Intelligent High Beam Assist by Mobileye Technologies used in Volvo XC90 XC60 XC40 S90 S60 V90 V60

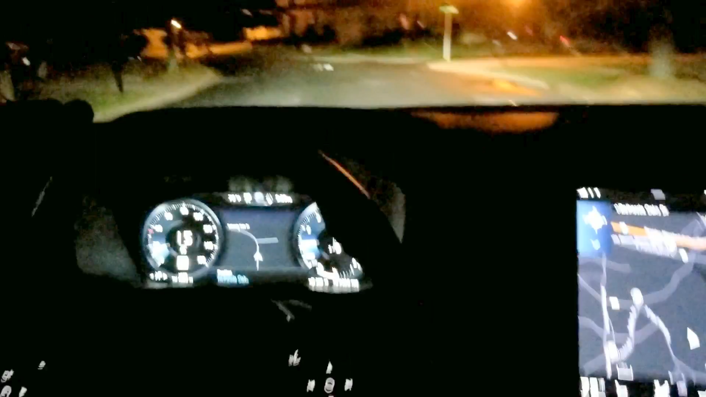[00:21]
Now there's your navigation, but it's actually in black, in night mode I guess you could say.
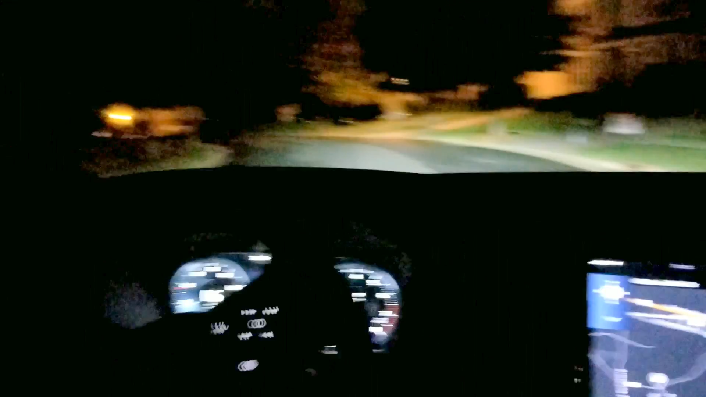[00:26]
And I'm going to focus you on the road because if I flick, that's my high beams.
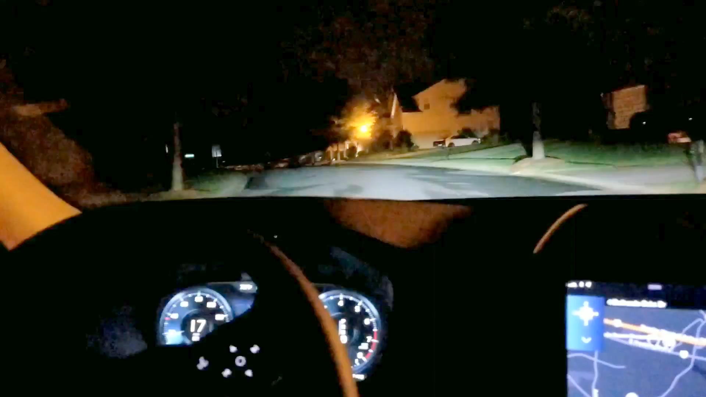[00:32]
Now that's my low beam. Going to twist the knob. There's high beam. So I'm in high right now. Now keep in mind it's automatic. So as soon as a car starts to come up on me, it's automatically going to dim the lights. There's high beams. There again, it's automatic. We're just going to continue to drive. I'm not going to talk you to death this time. So we're going through a neighborhood.
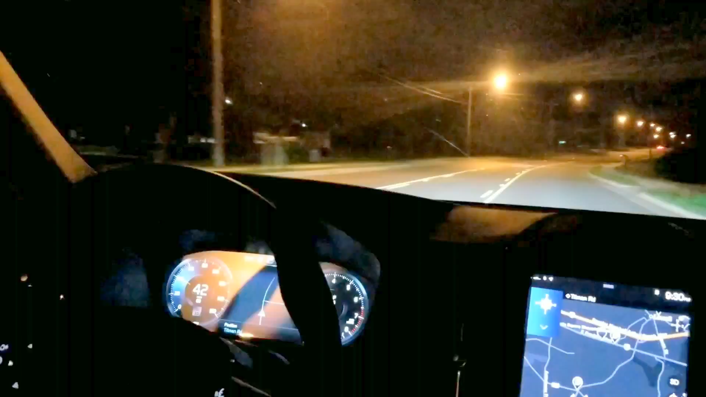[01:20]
High beams still on. Okay. So we're coming up on someone in front of us here. Let's see what the high beams does. I have no idea what it's going to do here.
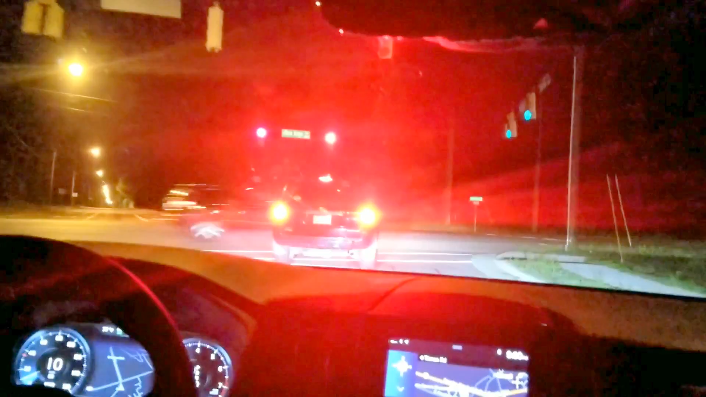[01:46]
Clueless. I don't know if that shifted or not.
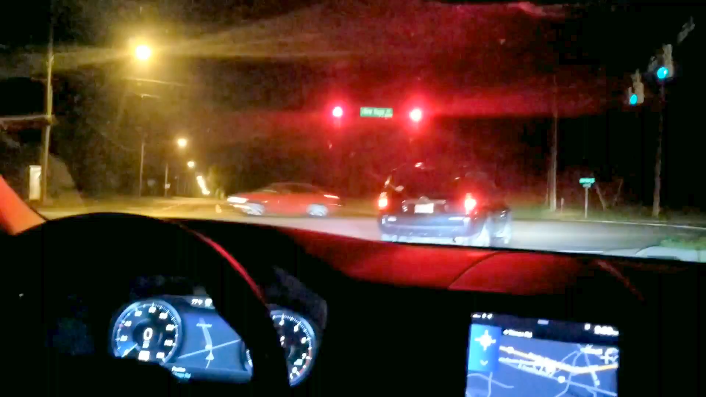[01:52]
Okay. So I have low beam. So it actually did shift. No more high beams. So I'm not blinding traffic coming along in front of me. My thought here is that it's recognizing the lights, such as red, green, yellow. So I'm going to pull through. Let's see if it actually adjusts.
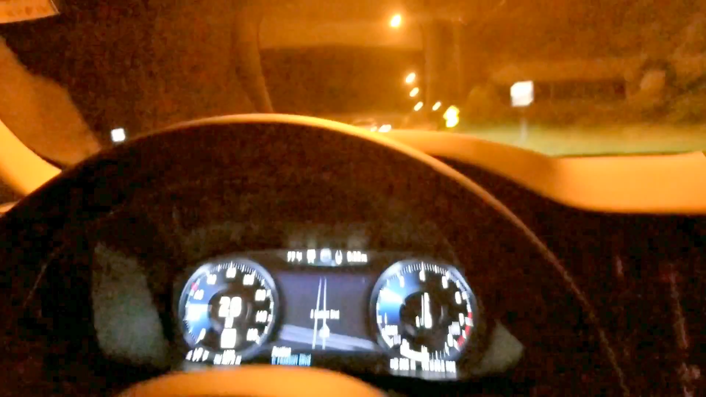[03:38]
So we're just going to run with it and just see what happens. It's definitely not on because there's too much traffic. People coming the opposite way. It could pick all that up.
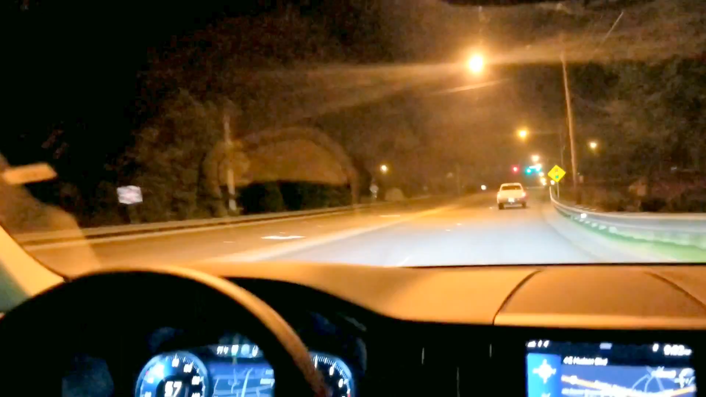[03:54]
Night off. So I don't know how helpful that was. That transition from high beam to low beam is so smooth. I couldn't tell you when it was on or off, but I can definitely tell you it's off right now. Very nice job. Volvo is actually done with that.